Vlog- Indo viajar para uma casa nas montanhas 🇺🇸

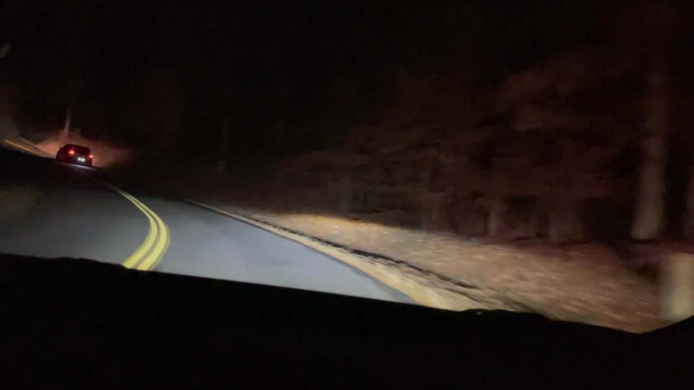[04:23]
Olha a estradinha como que é. Não sei se vocês vão conseguir ver também, porque tá escuro. Mas é um monte de árvore, assim, ó. Do lado. E a estrada é bem pequenininha, assim, fininha. Mas solta pouco.